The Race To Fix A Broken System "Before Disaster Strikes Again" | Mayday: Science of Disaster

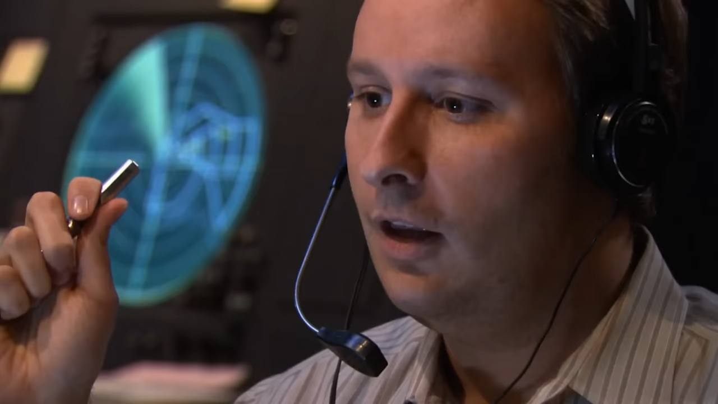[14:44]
Approach controller Walter White guides Aeromexico flight 498 in for a landing at Los Angeles International Airport.